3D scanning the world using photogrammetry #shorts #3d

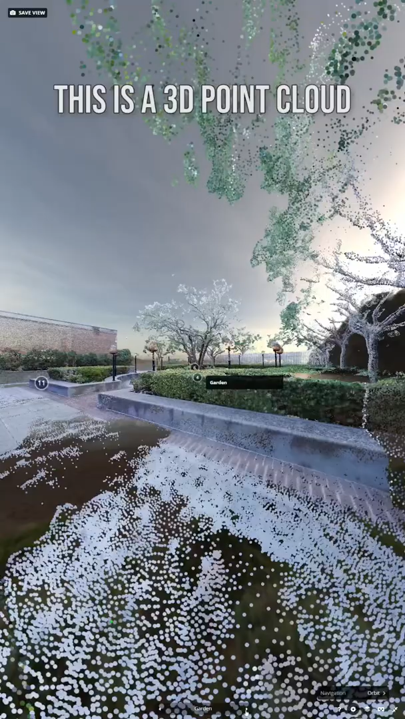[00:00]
I love these 3D point cloud representations because they really capture the essence of a place.
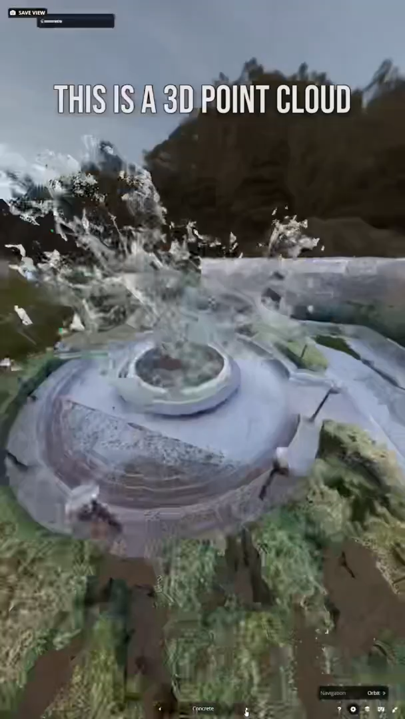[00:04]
And how this is created is with the art and science of photogrammetry.
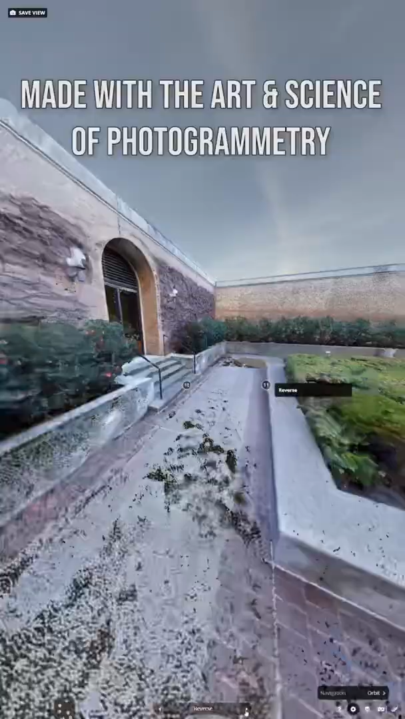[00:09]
Essentially, you take a lot of photos, 334 in fact.
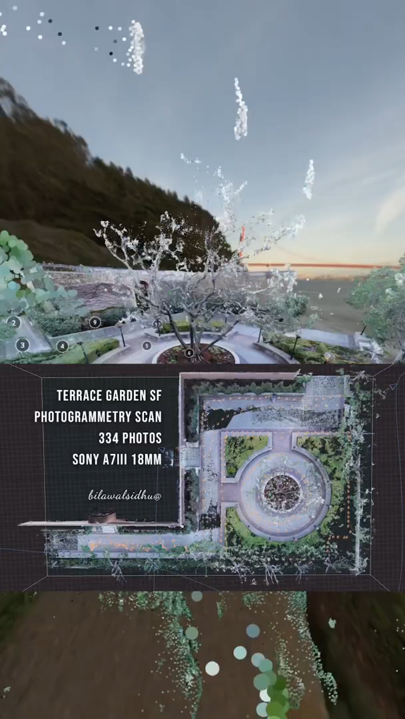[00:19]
grid-like patterns to essentially capture observations of the place.
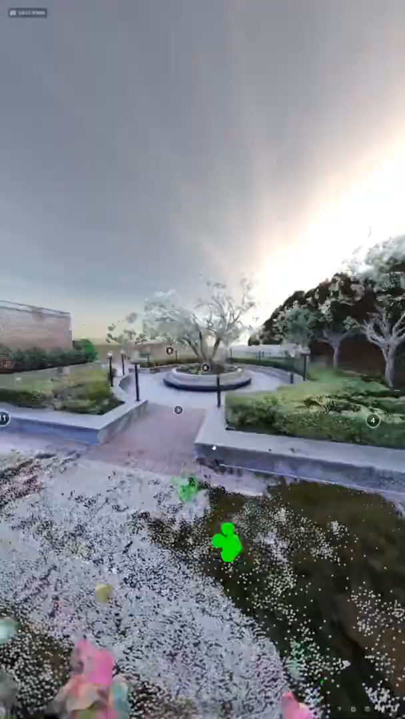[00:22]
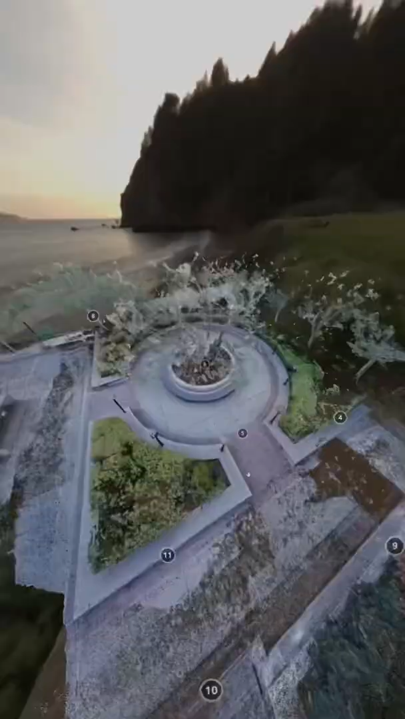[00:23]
Mentally, what I'm thinking about is like splattering the world with photons.
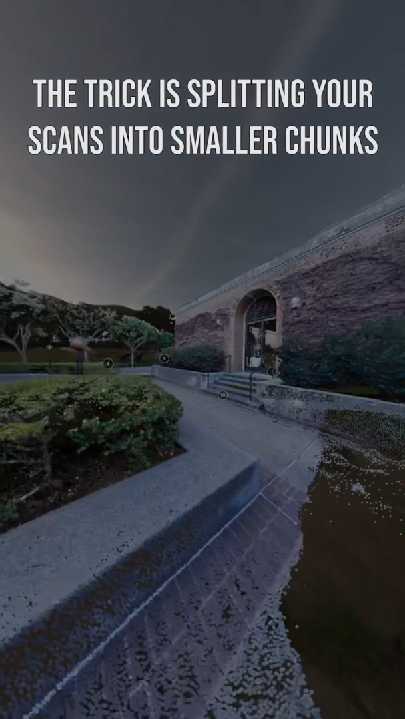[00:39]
You want to break up the world into these discrete chunks that you can easily put back and snap back together.